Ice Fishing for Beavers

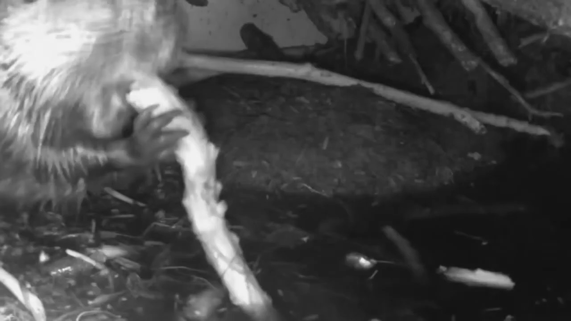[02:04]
after a winter of munching on soggy tubers just imagine the joy of this crispy golden delicious apple lucky we were able to de-muck the east wing camera just in time to enjoy the sight of a beaver savoring this highly prized treat hopefully we have not disrupted the social order in the lodge but there is plenty to go around normally i don't advocate feeding
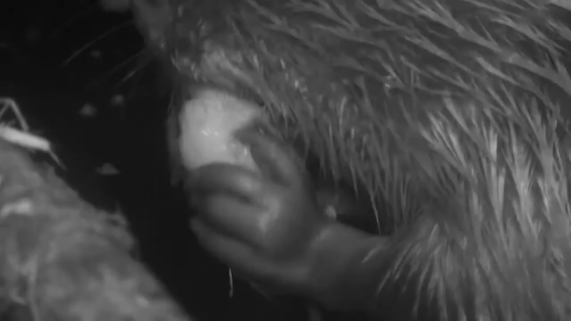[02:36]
wildlife but since these beavers are providing us with such quality entertainment i felt they deserved a little kickback but have we crossed an ethical divide stay tuned for more moral quandaries and maybe even the coming of spring from the beaver lodge you you you you you you